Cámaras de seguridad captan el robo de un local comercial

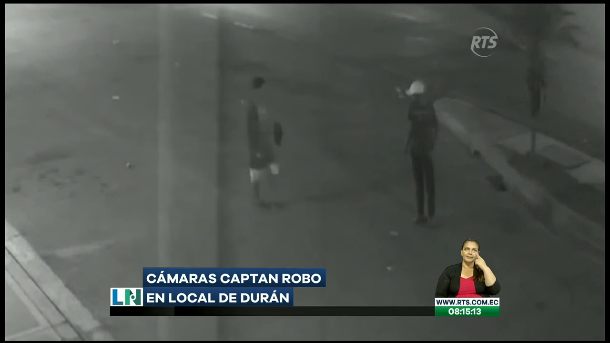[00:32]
En esa ocasión madrugaron, caminaron por el exterior del local comercial, verificaron si no había alguna luz encendida, avanzaron un poco más para observar y analizar la situación. Querían encontrar la forma más fácil de ingresar y lo hicieron por la parte posterior, sacaron unas rejas, luego retiraron el tumbado.
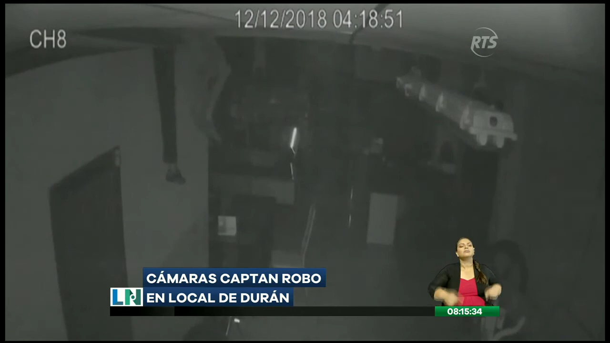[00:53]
Y posteriormente lo que observan en estas imágenes. Uno ingresa lentamente, se apoya en una bicicleta, se solidariza con su compañero y le pone los hombros. Y ya en una de las oficinas, comienza el robo. Encienden el monitor de una de las computadoras y se felicitan.